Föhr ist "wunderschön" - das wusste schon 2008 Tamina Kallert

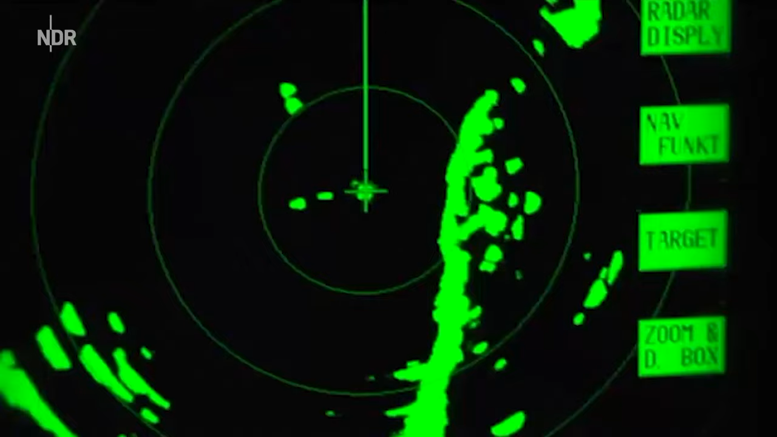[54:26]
Satellitennavigation und ein Zentimeter genauer Tiefenmesser zeigen Otti genau an, wo er sein Netz hat.